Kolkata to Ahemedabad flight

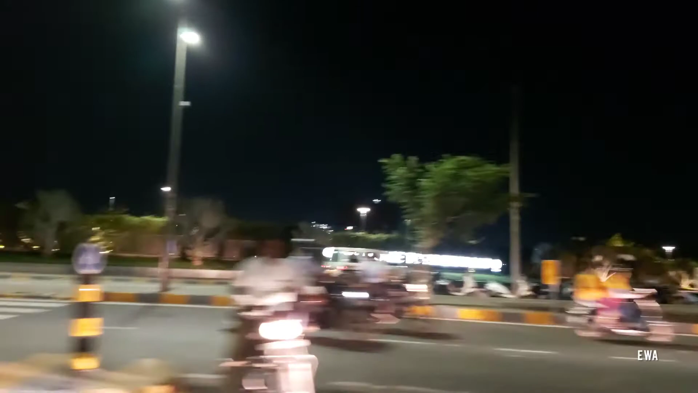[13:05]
And on my left side, what you can see is the river.